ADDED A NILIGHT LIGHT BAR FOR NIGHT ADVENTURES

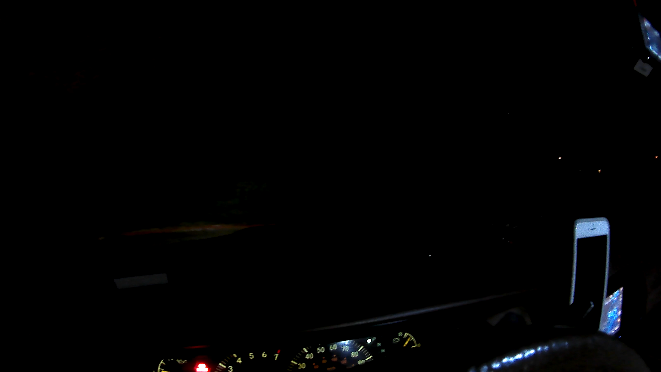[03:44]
and then with the 32 yeah as you can see it goes farther right there